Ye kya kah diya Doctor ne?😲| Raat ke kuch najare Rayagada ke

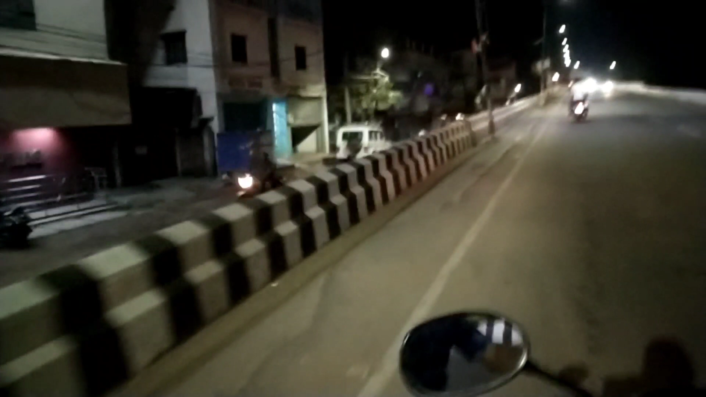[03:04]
का मार्केट इसका नजारा देखिए दिन में और अच्छा लगता है रात में भी अच्छा लगता है बट सारा चीज सूट नहीं हो पाता है अंधेरा है कहीं लाइट है कहीं इसी वज़ह से
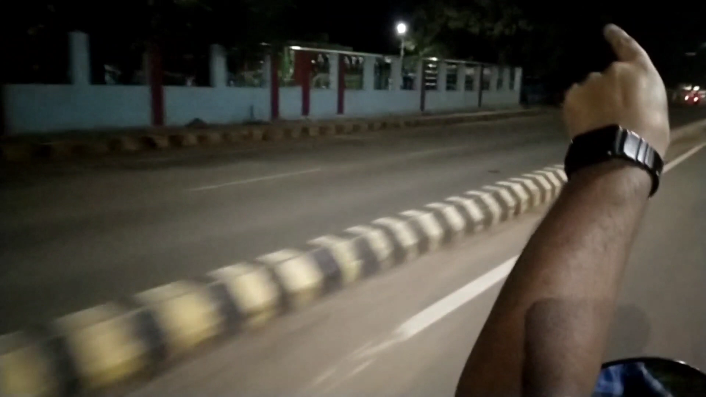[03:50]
की तरफ है यह देखिए बस स्टेंड है अभी दिखे अपको नज़्दीक से देखि बस वगईरा कड़ी हैं �
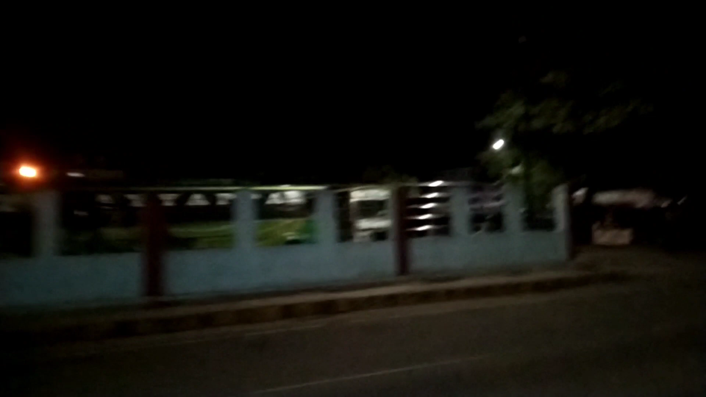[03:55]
देखा आप लोगों को देखिए बस स्टेंड
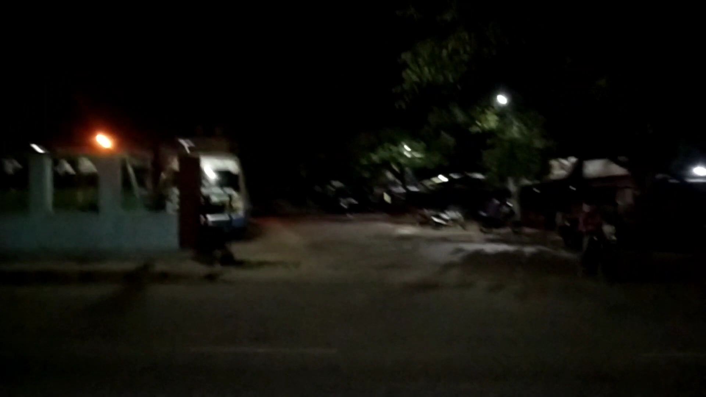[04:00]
अब हम लोग बढ़ेंगे अपने घर के तरफ यह है चौक इसको
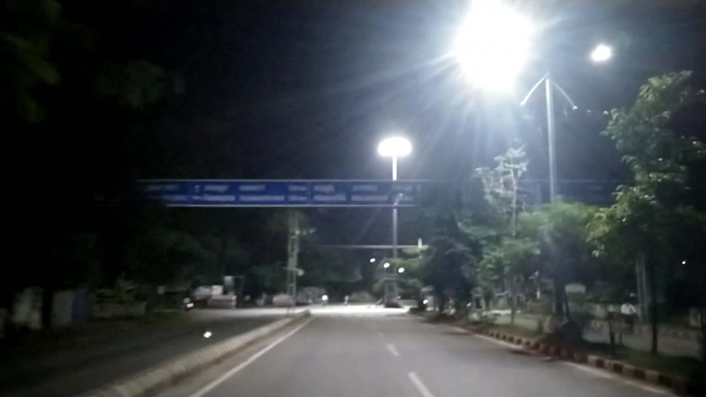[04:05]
बोलते हैं को रापूर चौक इसको डिया में को रापूर छका भोलते हैं